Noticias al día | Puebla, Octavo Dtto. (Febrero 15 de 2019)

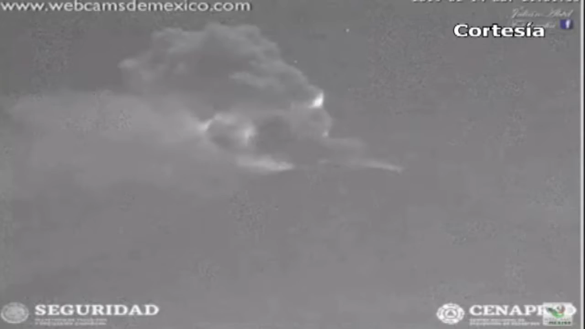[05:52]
luego de que el volcán Popocatépetl presentara una continua actividad volcánica desde la noche de este 14 de febrero. Protección Civil Estatal informó de la caída de ceniza en al menos 8 municipios del estado poblano,